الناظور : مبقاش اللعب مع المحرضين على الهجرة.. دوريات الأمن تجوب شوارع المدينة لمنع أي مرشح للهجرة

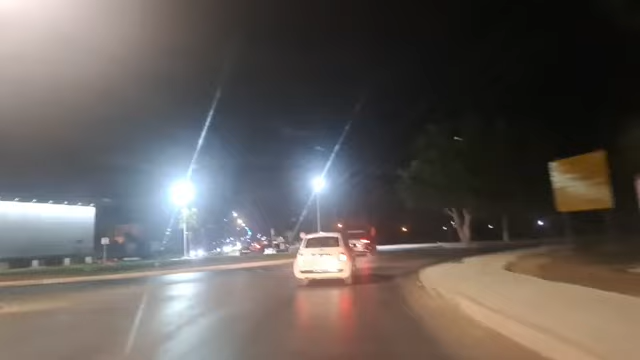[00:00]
غادي يلقاو بارك. اذا مشاهدي شوف تي في، تحيه طيبه لجميع المتابعين. اذا كما كتشوفوا معنا احنا في مدينه الناظور بطبيعه الحال، اذا البراجات يعني
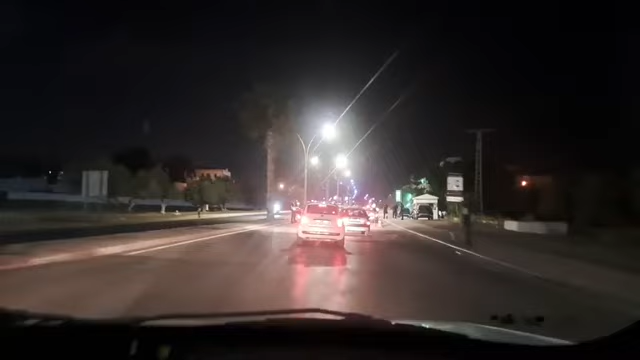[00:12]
المراقبه كذلك كما كتشوفوا معنا يعني في مداخل مدينه الناظور، يعني المراقبه صارمه بطبيعه الحال.
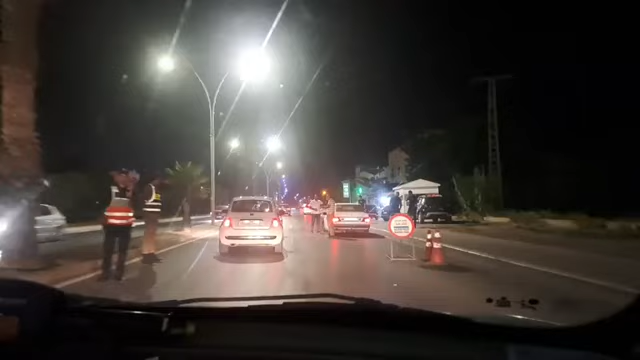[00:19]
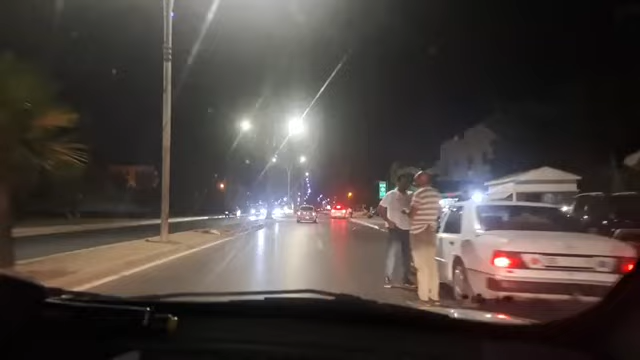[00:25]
الضرب بيد من حديد على المحرضين بطبيعه الحال. كما كتشوفوا معنا هذا باراج، كاين عاوتاني باراج اللي هي هات.
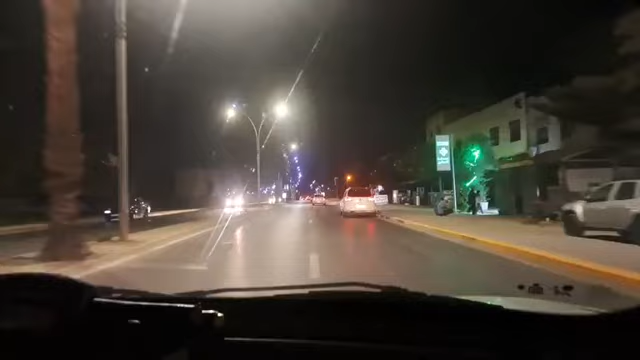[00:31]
حنا بغينا نديرو هاد الجوله هادي داخل المدينه بطبيعه الحال. الزميل ديالنا السي العلوي راه في الجهه ديال اليسار بطبيعه الحال، وحنا رحنا في الناظور، لان حتى الناظور بطبيعه الحال راه اليسار الناظور يعني راه لاصقه معاها، نقدر نقولو مدينه وحده. نصورو لكم الاجواء يعني حتى وسط المدينه، يعني الاجراءات الامنيه ليست في فقط في اليسار،
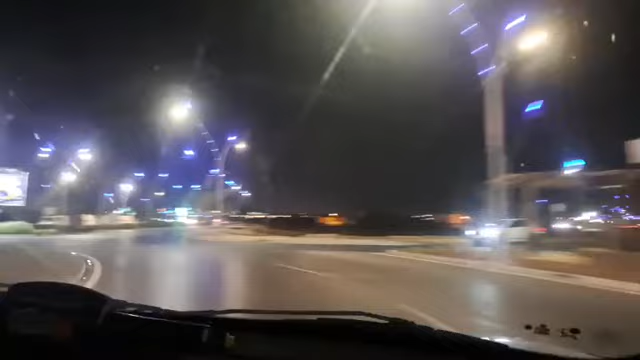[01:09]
الامنيه حتى هنايا في الناظور بطبيعه الحال، الدوريات تاع الشرطه كان تيب تي باراج المراقبه يعني صارمه بطبيعه الحال.
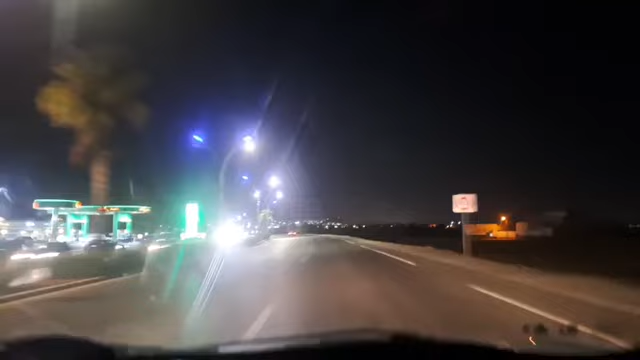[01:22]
نشوف تي في كنقول لكم يعني من كل اماكن هنا باقليم الناظور بطبيعه الحال. بقاو معنا تبعوا معنا نشوفوا شفنا الباراج الاول، وكان واحد الباراج اخر عاوتاني حتى هو هنايا، لان حنا درنا واحد الدوره
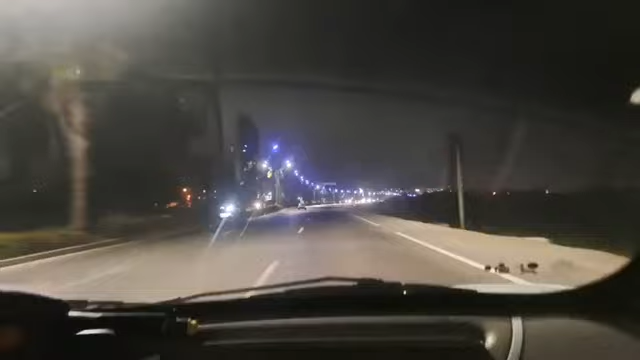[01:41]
استطلاعيه شفنا الاماكن اللي فيها رجال الامن الوطني كنحييهم، هما رجال الدرك الملكي اللي كيقوموا بجهودات جباره بطبيعه الحال، وقوات المساعده حتى هما، الوقايه المدنيه ورجال السلطه بطبيعه الحال، قياد مخدمين يعني كلشي خدامين ما شاء الله عليهم، يعني قايمين بالعمل ديالهم. اذا كما قلت لكم كاين مجموعه ديال المحرضين اللي حرضوا
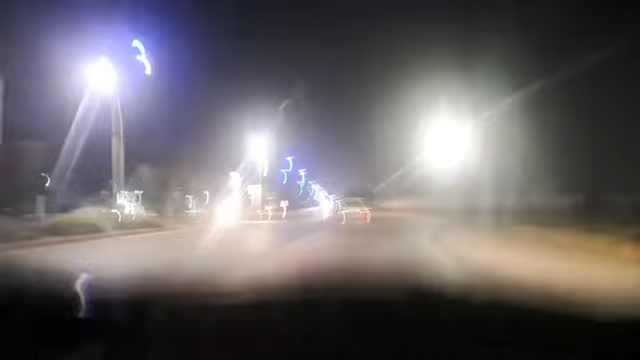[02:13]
المحرضين، يعني الغرض ديالهم زعزعه الاستقرار ديال المغرب وزرع حتى الهلع بمعنى هذا. باراج اخر كما كتشوفوا معنا هنا في
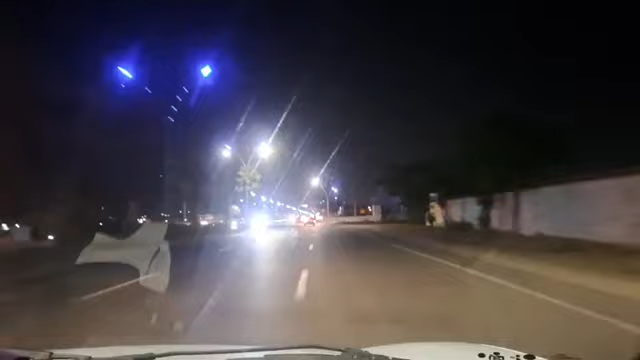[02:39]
المدخل ديال هذا الشارع، هذا ثاني تروى الشارع كامل غادي هكا كما كتشوفوا معنا، بلا الدوريات ديال رجال الامن الوطني التي تجوب شوارع هنا ديال الناظور بطبيعه الحال. كما كتشوفوا معنا باراجات